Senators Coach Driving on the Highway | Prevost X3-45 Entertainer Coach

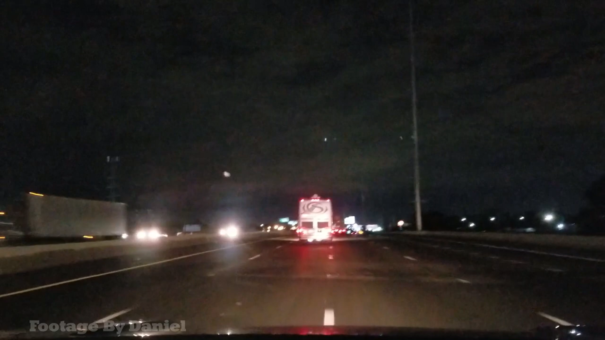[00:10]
And I'll tell you right now, this is it's a senator. You see that big S? Oh yeah. That's a senator bus. It's got LED lights. LED lights underneath. It's probably a celebrity. This is 100% could be a celebrity.
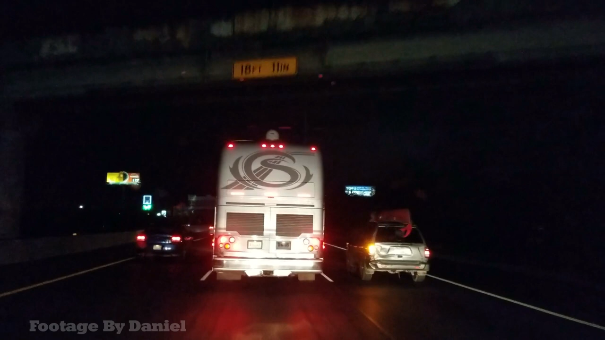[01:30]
Who could be here? It could be anybody. It's definitely an entertainer, because not anybody rents a senator. They're watching TV.